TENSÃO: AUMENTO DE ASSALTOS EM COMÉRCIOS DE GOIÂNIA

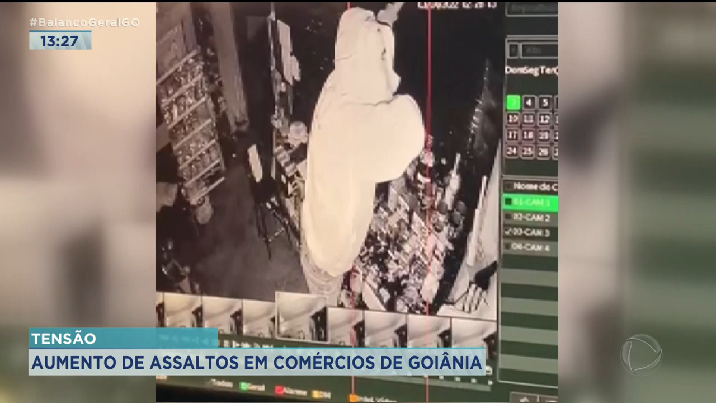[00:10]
O homem provavelmente já sabia que o lugar é filmado.
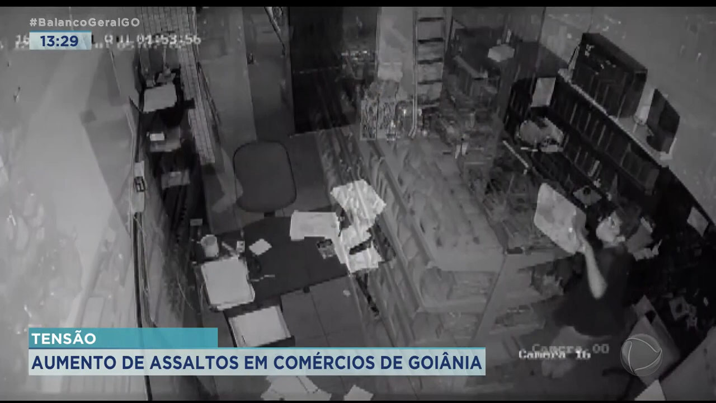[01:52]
À procura de dinheiro, ele revirou o escritório inteiro. Como não encontrou o que queria, encheu uma sacola grande com produtos diversos e foi embora.